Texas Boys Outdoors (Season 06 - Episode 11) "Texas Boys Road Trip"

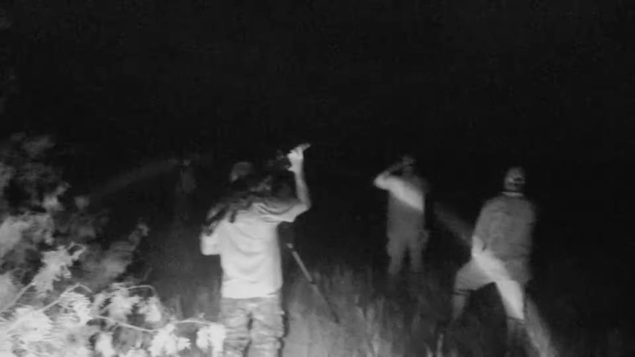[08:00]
We did see some nilgai. We did see some pigs. They were out of range. We had a strong crosswind. We tried a couple opportunities to stock up on them, but we were unsuccessful. But overall, it was still awesome hunt.
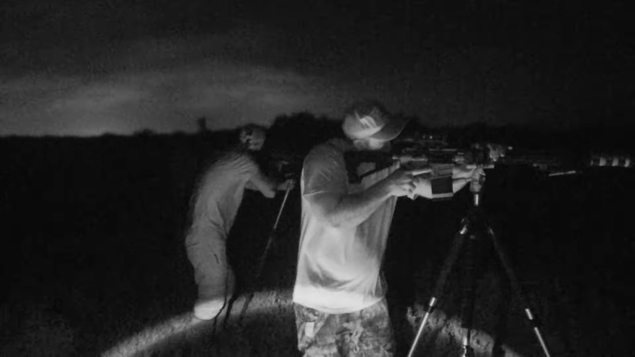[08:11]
It was a really cool time.